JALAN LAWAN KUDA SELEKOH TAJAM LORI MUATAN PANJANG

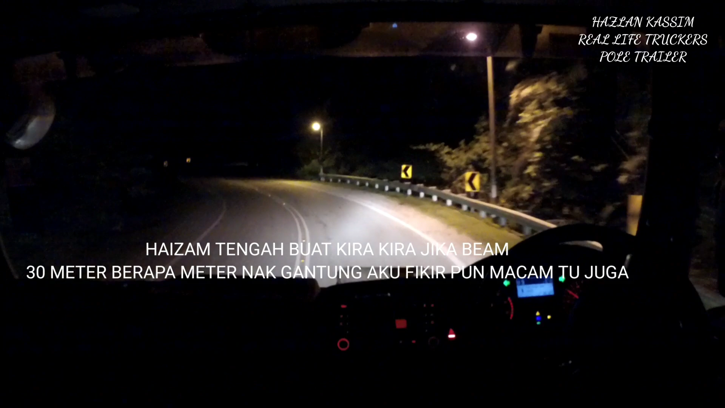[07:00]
3 meter. Wah, tak payah 4
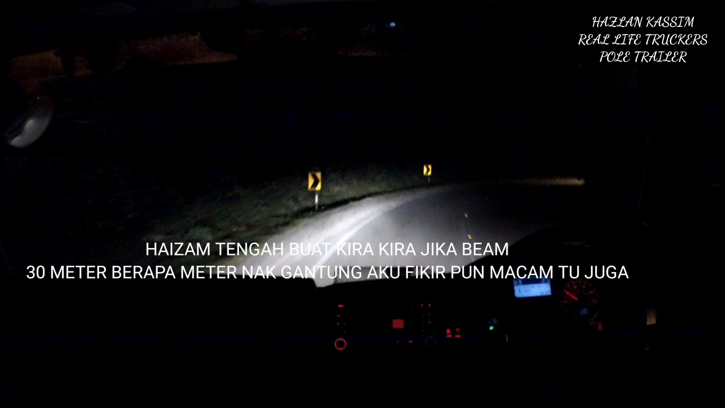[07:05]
meter. Jalan clear, jalan clear, main. Ni malam jalan clear lah, ni malam jalan clear lah. Hari malam minggu lah, kira simen sudah tutup awal lah.
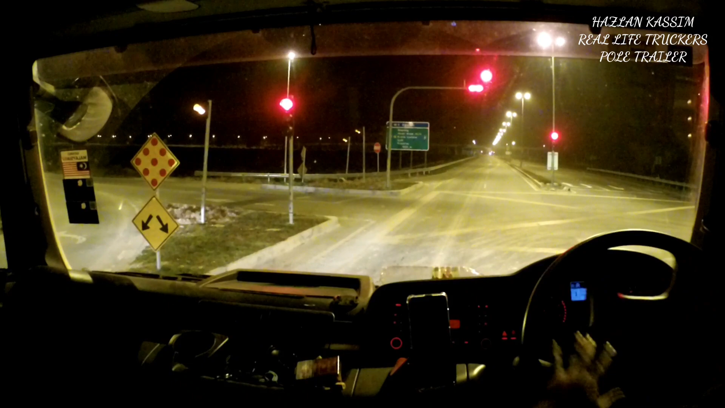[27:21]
Ekor kiri, lima ekor kiri. Kiri lah, lagi kiri, ekor lagi kiri. Lagi. Mari. Ikut tepi kau ni, Alan. Ikut tepi kau ni. Riba. Kanan balik, ekor kanan balik. Banyak sikit, kanan banyak sikit.